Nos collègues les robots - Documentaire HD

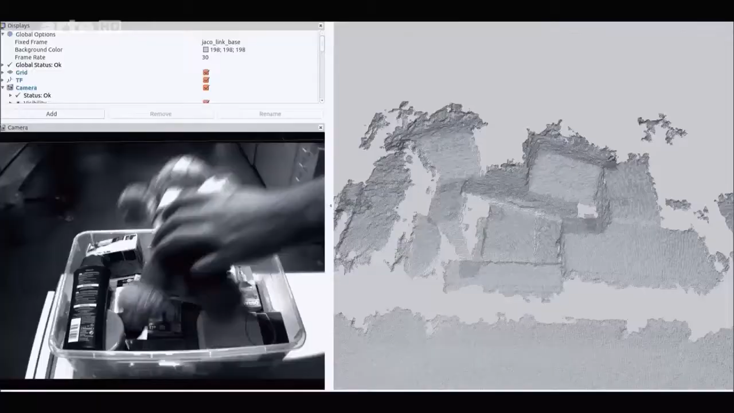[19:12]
Ce sont des objets qui ne sont jamais totalement identiques et pas forcément dans la même position.
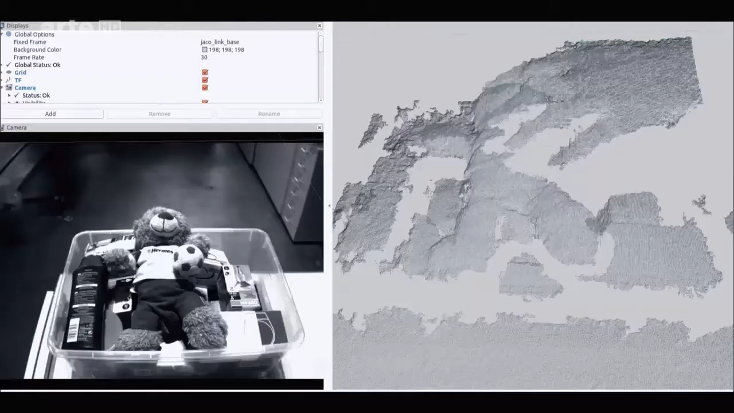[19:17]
Ils ne portent pas de code-barres, pas de radio-étiquettes, rien.